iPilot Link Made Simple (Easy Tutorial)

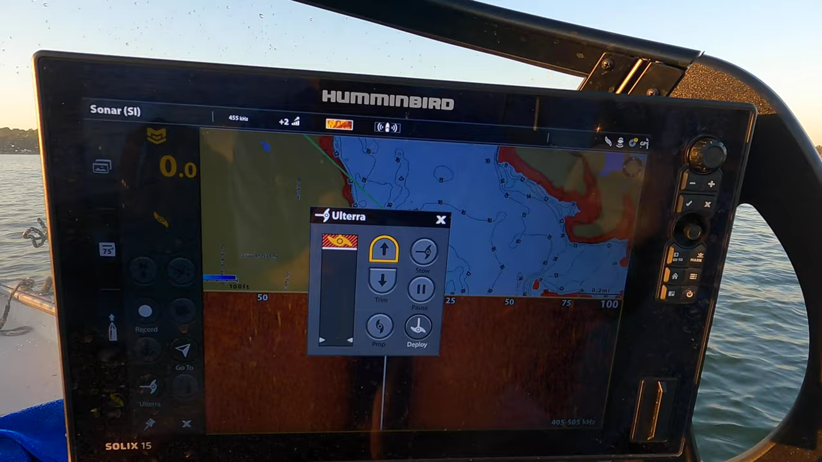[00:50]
I can go in here on my Solix and touch the menu bar, go in here and I'm going to deploy my Ulterra from the screen.
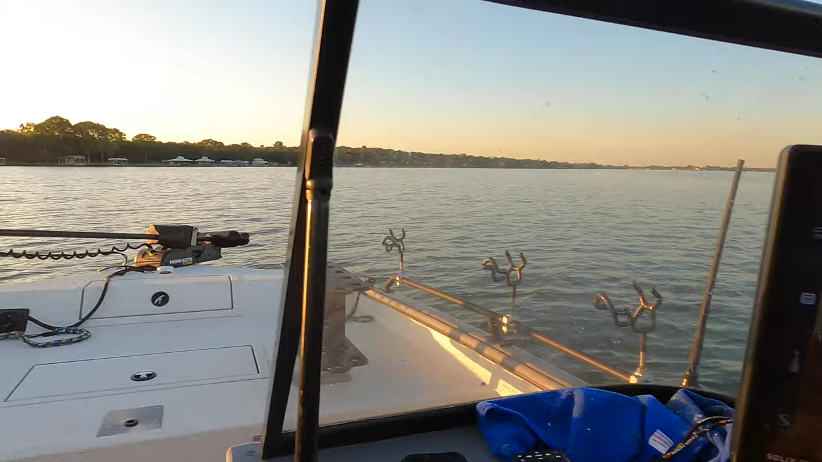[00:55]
You see there my trolling motor is dropping down in the water.
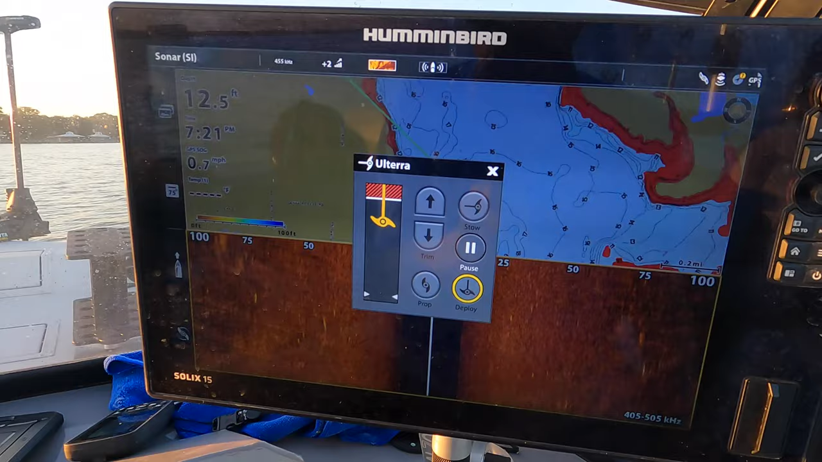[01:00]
On screen: speed 0.7 mph
So I have the ability to operate all of the trolling motor controls here from my screen.
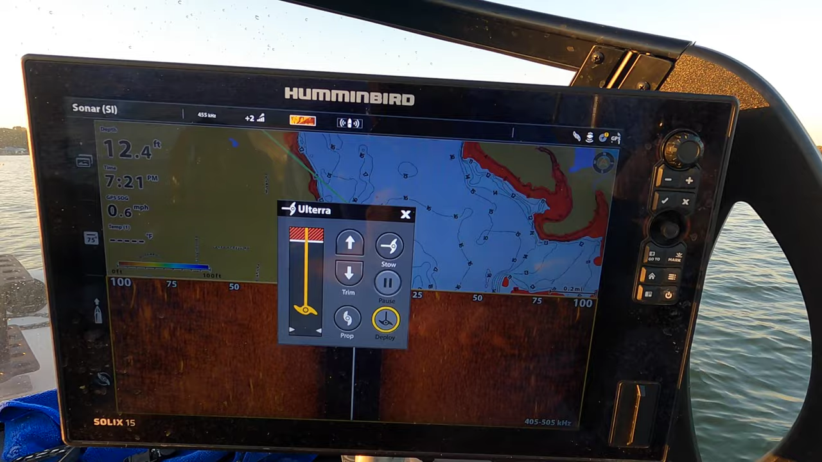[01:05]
On screen: depth 12.4 ft, speed 0.6 mph
So if I'm suspend drifting for catfish or catching bait, I can spot lock, I can run my course, anything that you can do with the remote you can do from the menu here on the screen.
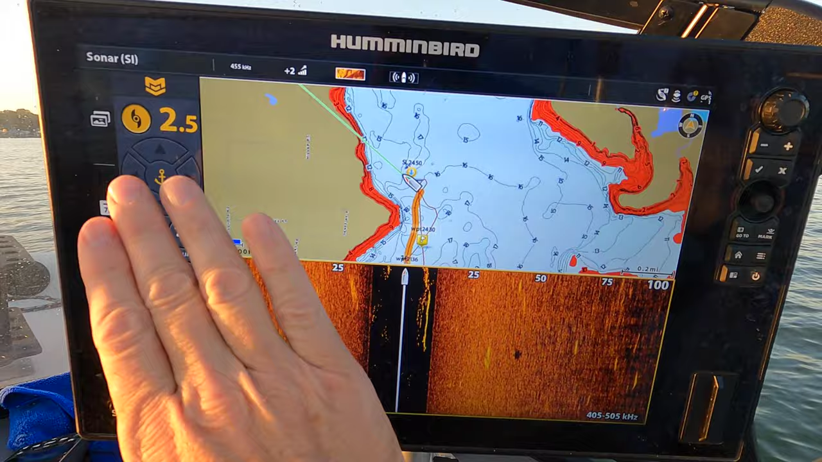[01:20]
So it gives you some redundancy for the trolling motor remote and if you're fishing for catfish like I do most often, you're spending a lot of time sitting in the captain's seat,
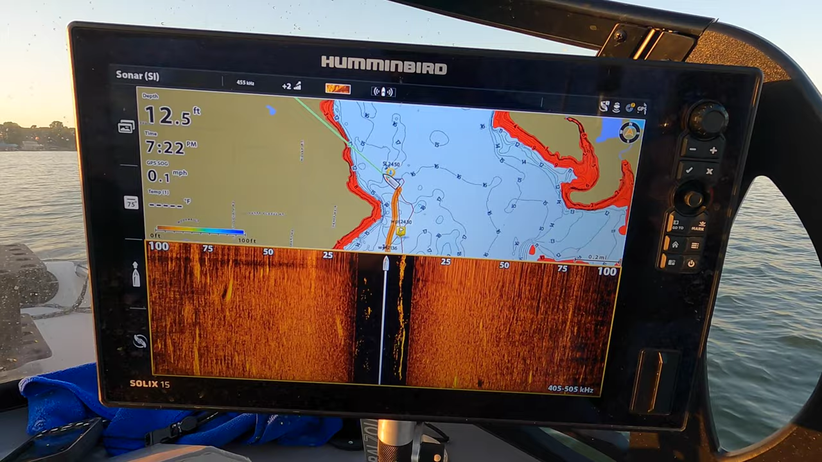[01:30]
On screen: depth 12.5 ft, speed 0.1 mph
I can just reach up here and control everything that I need to control right here from the fish finder.
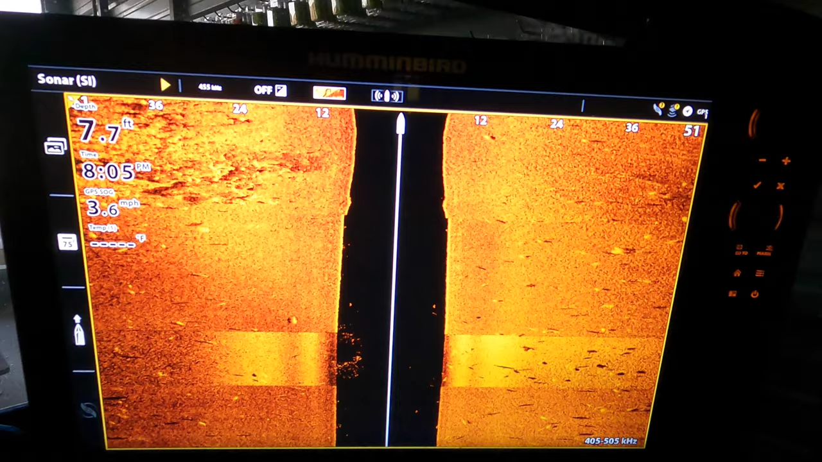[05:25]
On screen: depth 7.7 ft, speed 3.6 mph
One of the other great features of iPilotLink, it really makes this process much
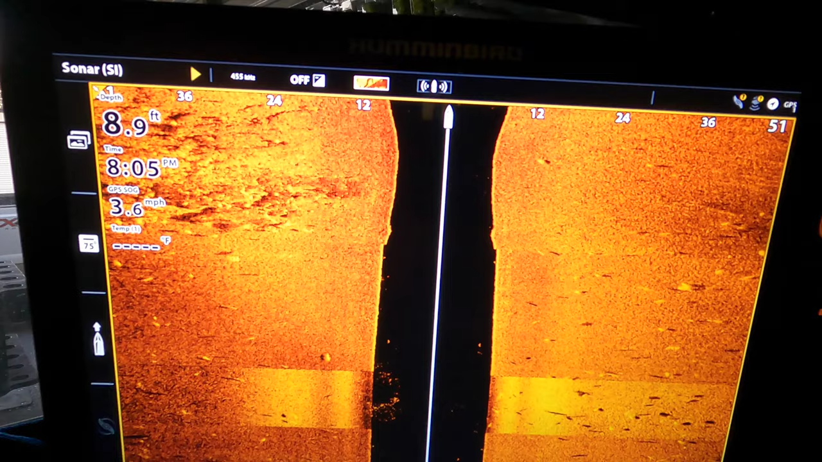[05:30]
On screen: depth 8.9 ft, speed 3.6 mph
simpler of just pinpoint precision of targeting fish.
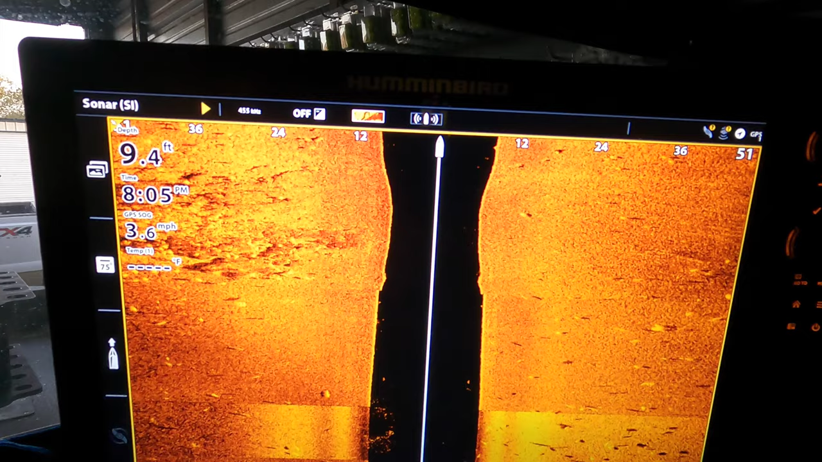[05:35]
On screen: depth 9.4 ft, speed 3.6 mph
It doesn't matter if you're using side imaging, down imaging or 2D,
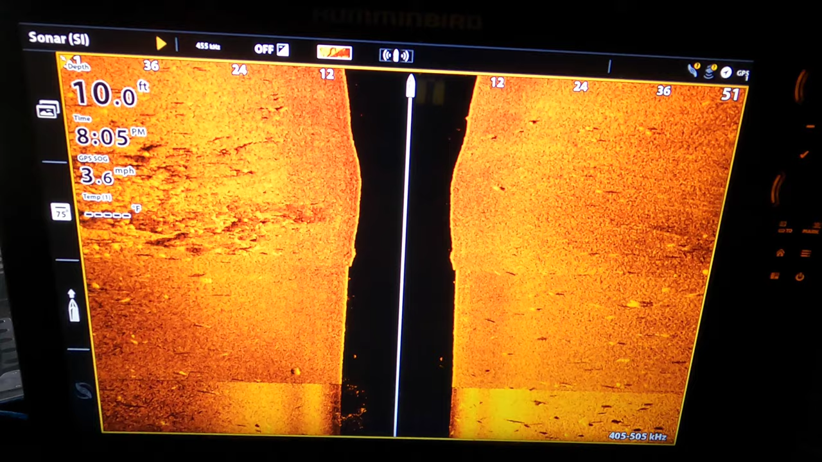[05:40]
On screen: depth 10.0 ft, speed 3.6 mph
you can go and use this feature on any of those screens.
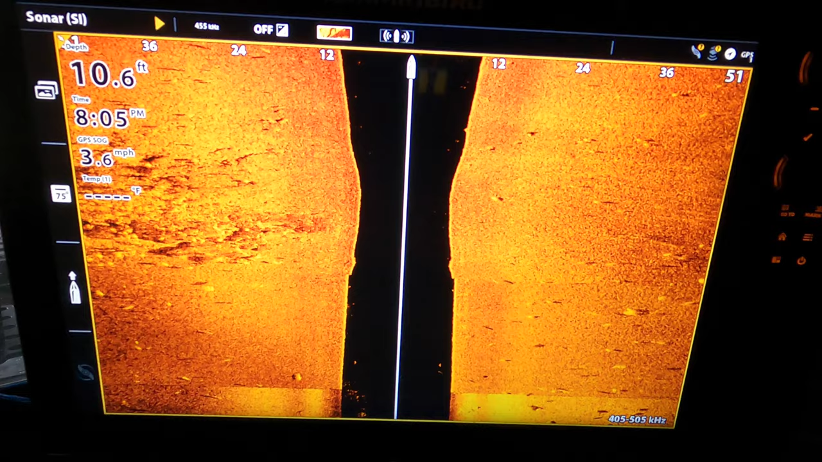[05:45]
On screen: depth 10.6 ft, speed 3.6 mph
If you're driving along, you're scanning for fish, let's say you mark
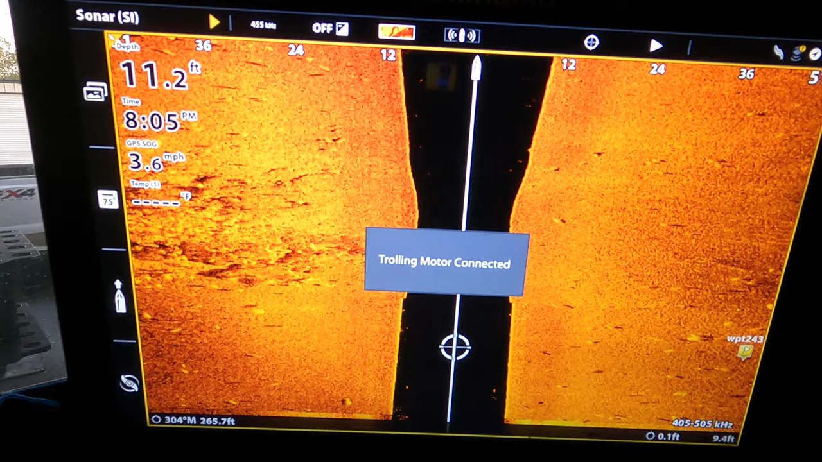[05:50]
On screen: depth 11.2 ft, speed 3.6 mph
a big school of fish or you mark some structure that you want to fish or a ball of bait.
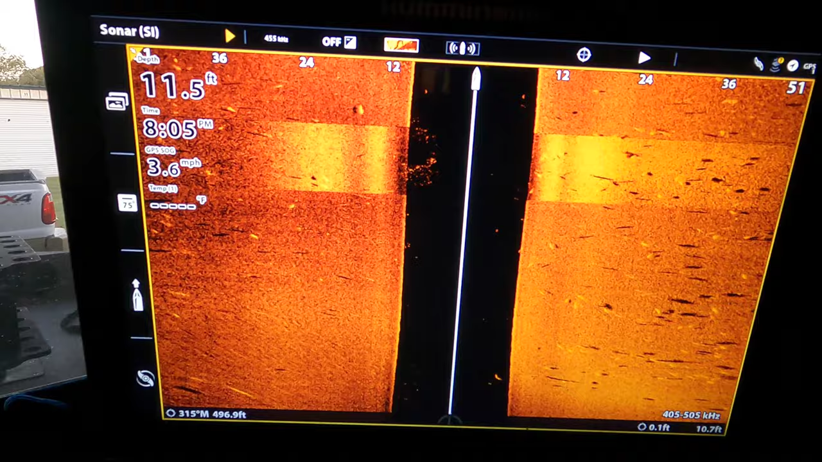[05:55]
On screen: depth 11.5 ft, speed 3.6 mph
We'll just use this right here as an example.
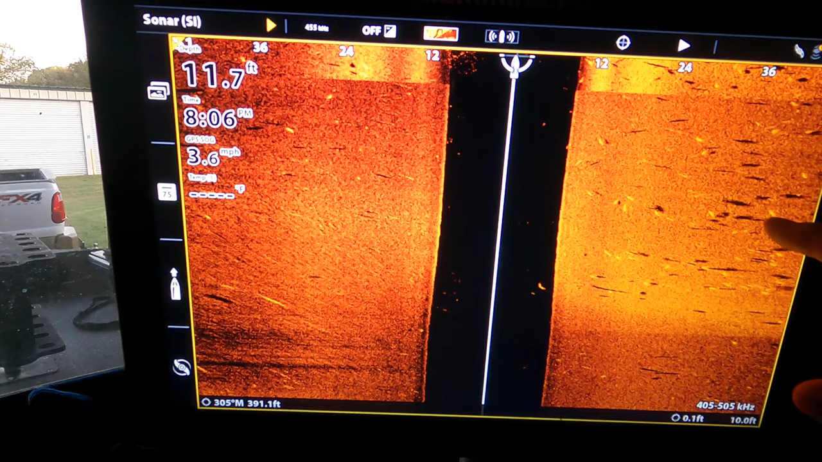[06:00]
On screen: depth 11.7 ft, speed 3.6 mph
There's some fish right here on my screen.
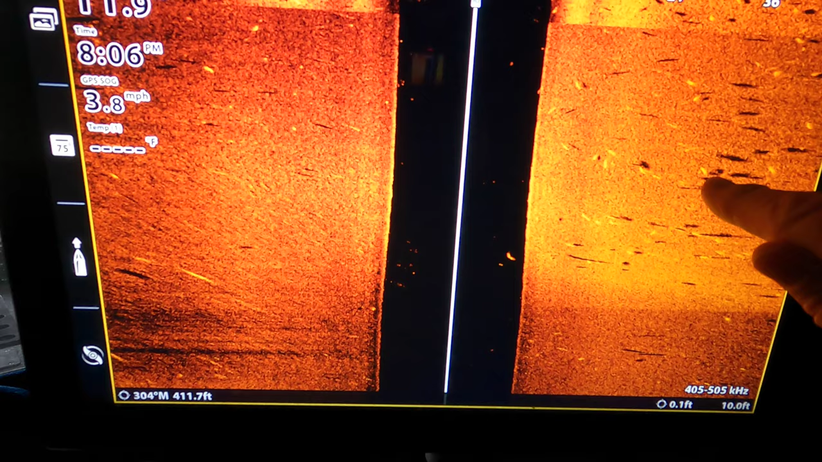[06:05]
On screen: speed 3.8 mph
Let's say I want to get right in here in the middle of them and I want to suspend fish.
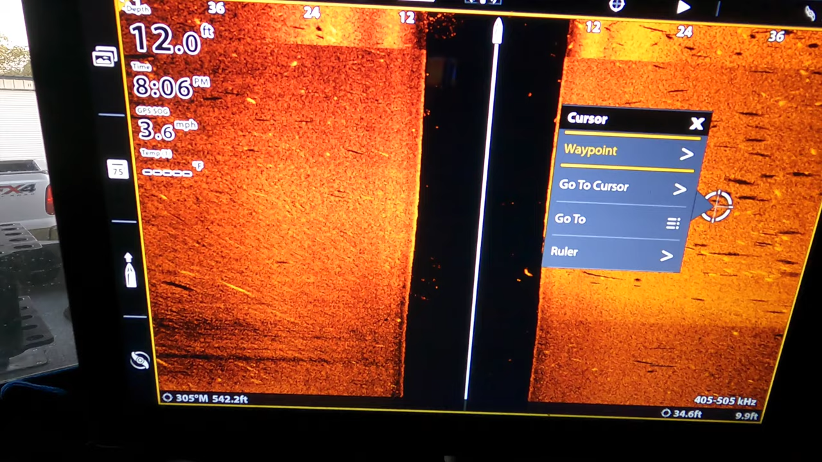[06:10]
On screen: depth 12.0 ft, speed 3.6 mph
So I can go in, select exactly where I want to go and then just hit right here,
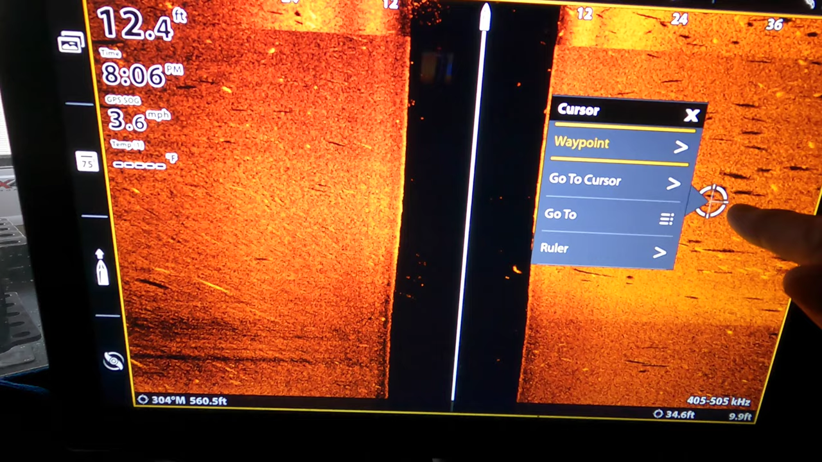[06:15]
On screen: depth 12.4 ft, speed 3.6 mph
go to.
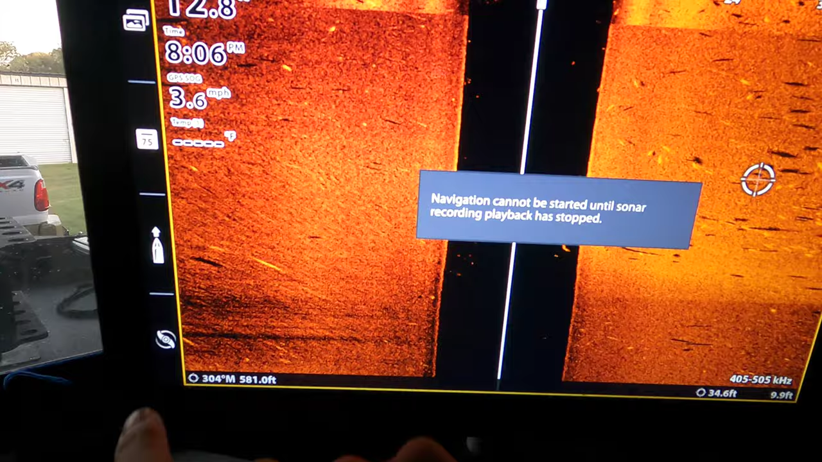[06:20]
On screen: speed 3.6 mph
I can go in, deploy my trolling motor and it'll take me right on top of that waypoint.
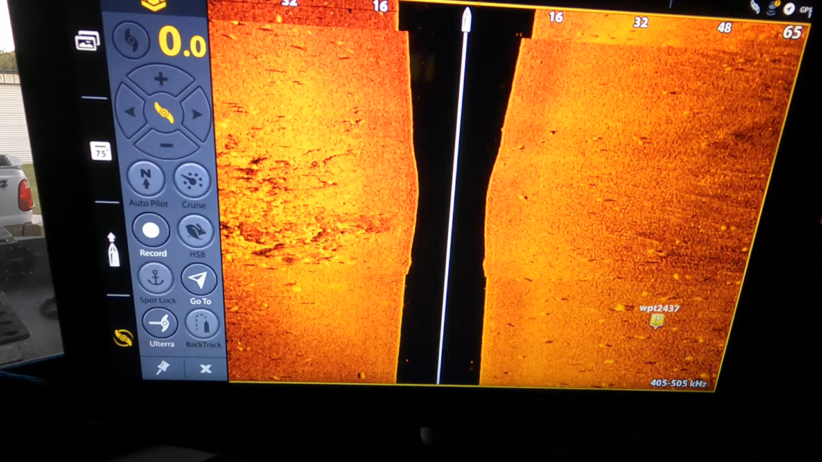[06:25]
I can control everything right here from the screen. Now you can obviously, if you don't have link, you can drop a waypoint, you can deploy your trolling motor, you can pull this all up on your screen and navigate to that waypoint.